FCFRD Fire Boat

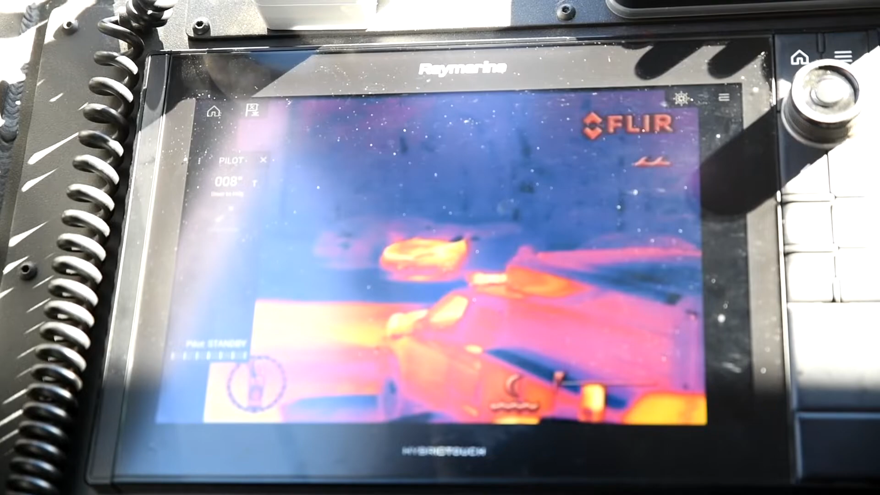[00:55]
So we can use this to identify objects on the water that we believe may be a person or something that we're looking for.
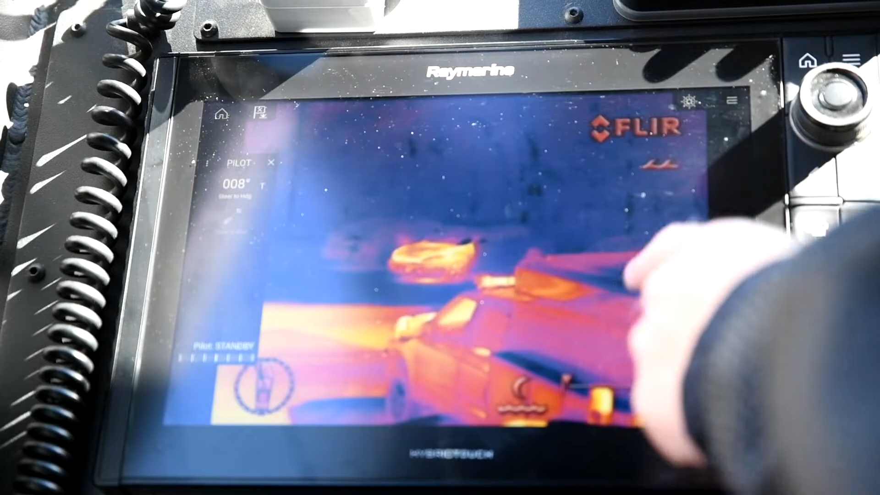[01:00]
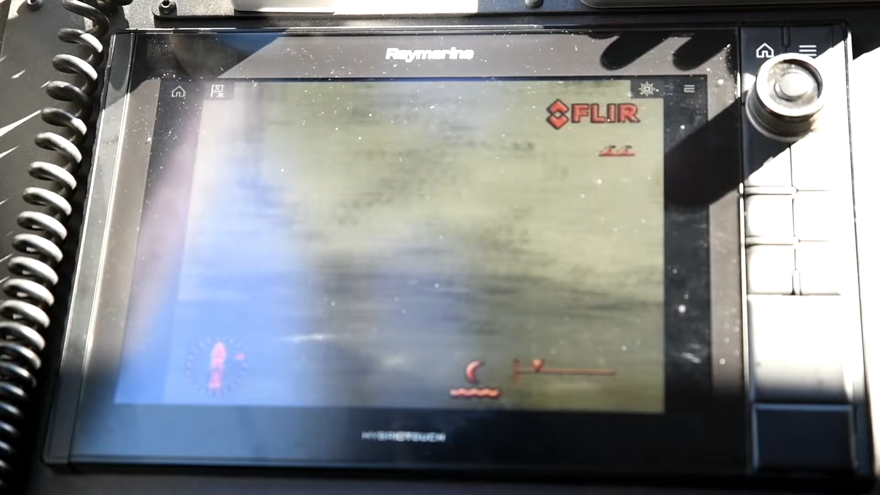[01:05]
And we can search all 360 degrees around the boat.
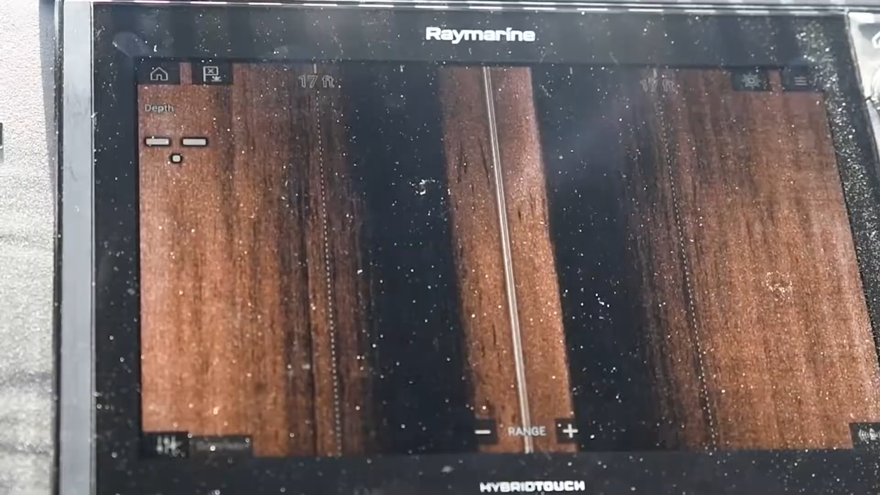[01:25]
That should be cool, which you can look through in the water.
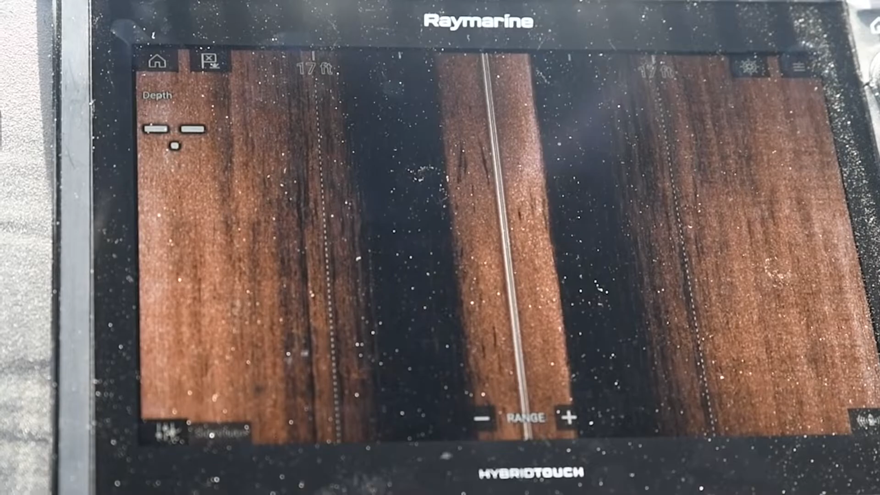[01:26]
So we can actually see under the boat.
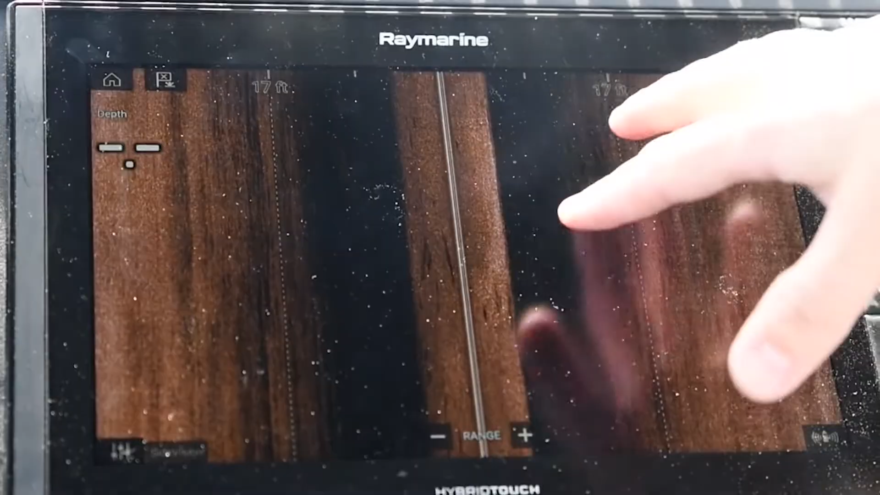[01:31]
So if we do have somebody that's in the water,
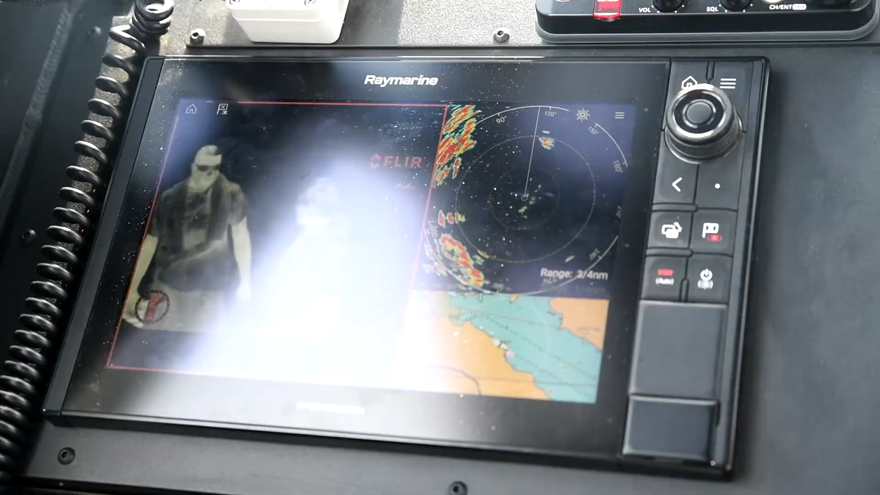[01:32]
this will actually show up on here where we can actually look and see people, objects, cars, boats, aids to navigation or objects that we want to avoid with the boat.
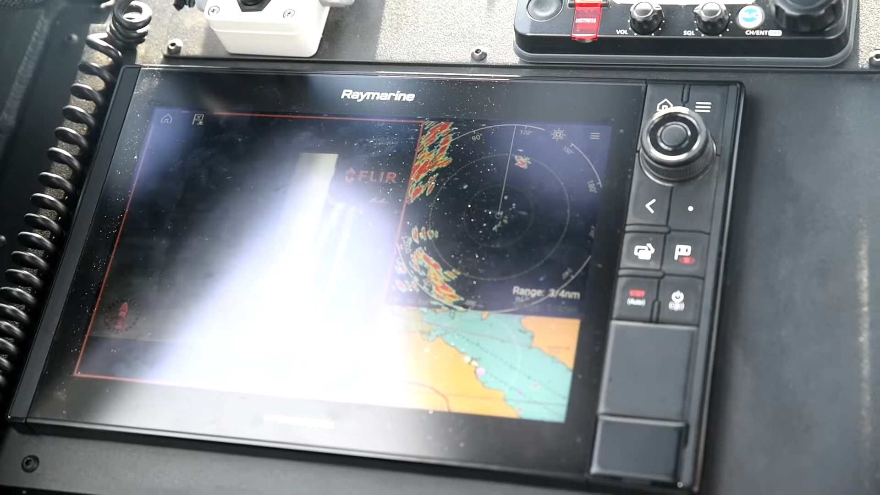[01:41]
And we have different versions we can look through.